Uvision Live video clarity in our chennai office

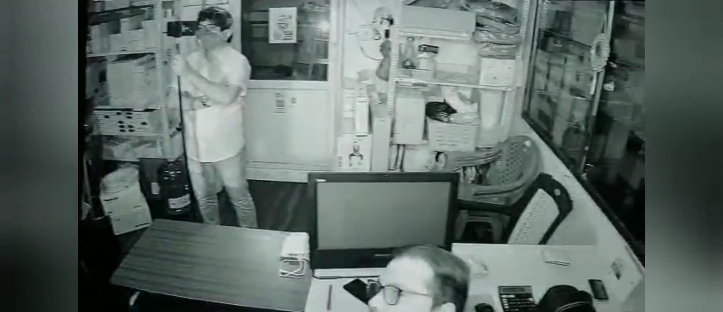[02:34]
இதுவும் நைட்ல பிளாக் அண்ட் ஒயிட்ல இது மாதிரி தான் இருக்கும். கலர்ல மட்டும் இந்த விஷன் இருக்கும். ஸோ இப்போ லைட் ஃபுல்லாக ஆன் பண்ணிடுறோம்.